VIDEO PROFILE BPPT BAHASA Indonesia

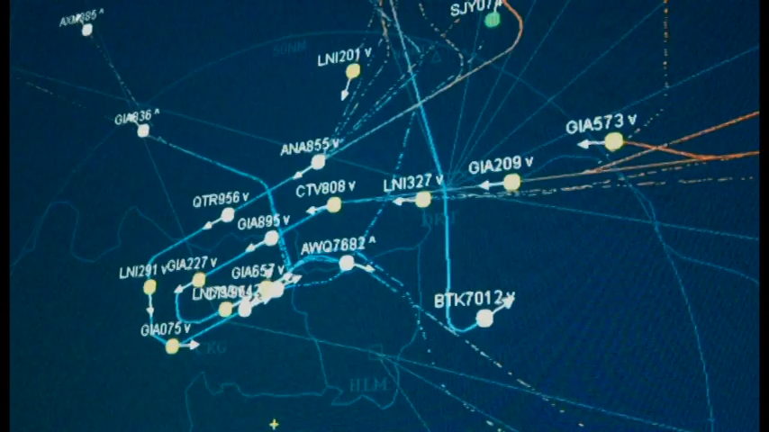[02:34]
inovasi teknologi ini andal dalam memonitor pergerakan pesawat secara lengkap dan akurat,